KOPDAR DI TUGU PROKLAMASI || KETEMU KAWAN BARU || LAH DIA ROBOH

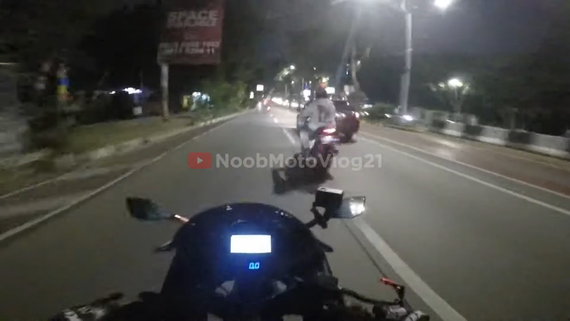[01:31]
Ya, malam ini mau NR ke Tugu Proklamasi daerah Jakarta Pusat.
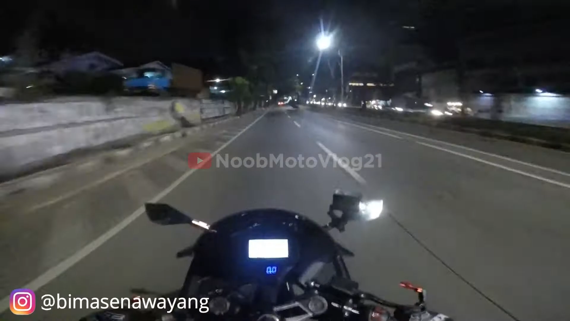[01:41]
Ini kita pada jalan santai aja sih ya, nggak banget tuh apa. Intinya nyantai aja. Ini kabarnya juga teman-teman gue udah pada di sana, udah pada nungguin. Jadi ya langsung cus.
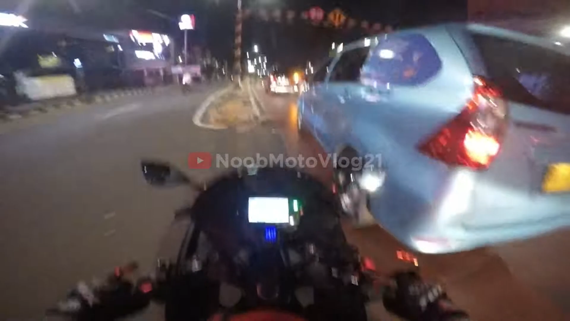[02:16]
Lewat bawah aja lah.
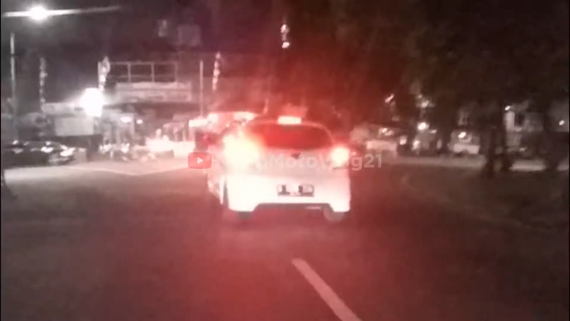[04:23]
Aduh, mau kemana? Ya ini Bima masih Brian kemana ini? Pada katanya jangan ngebut-ngebut. Ini udah santai mereka ngebut. Aduh.